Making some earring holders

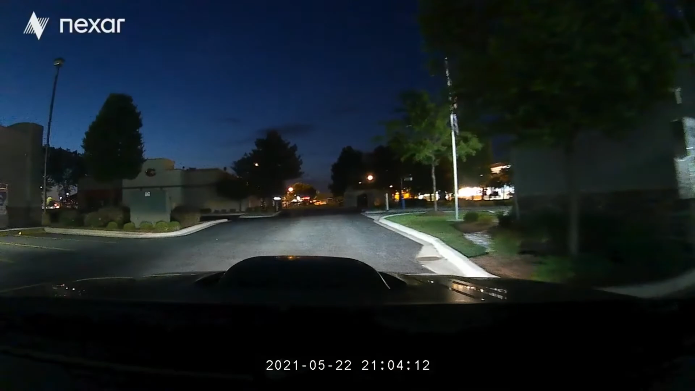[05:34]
All right, so we're pulling in here to the gas station, which is the locker here, you can see in front of me.
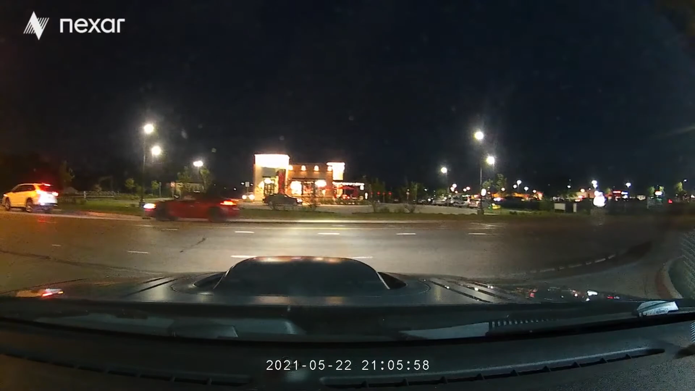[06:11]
You should, maybe I'll, let's see here. Okay, yeah, here he is. Jeez, she sounded pretty good. Jesus Christ. Oh my God. Oh man, everybody gotta love these fart pipes, right? Wow, that's not even a stop.